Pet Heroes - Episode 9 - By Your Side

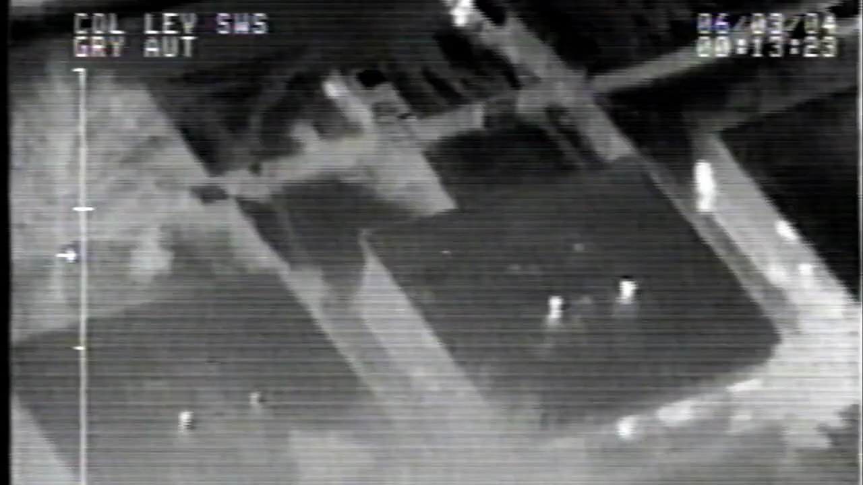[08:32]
on the far south side of the duplex, right up next to the building in the fence, I've got a hot spot in the backyard.
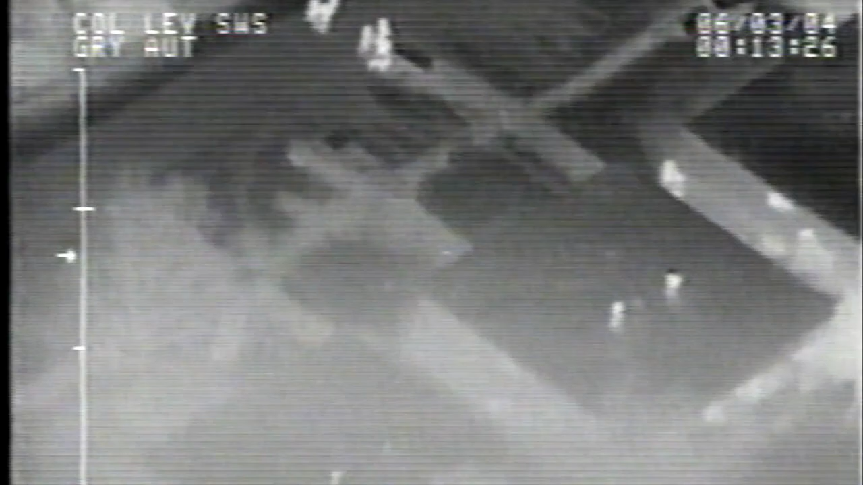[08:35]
That's the hot spot they've become concerned with right there.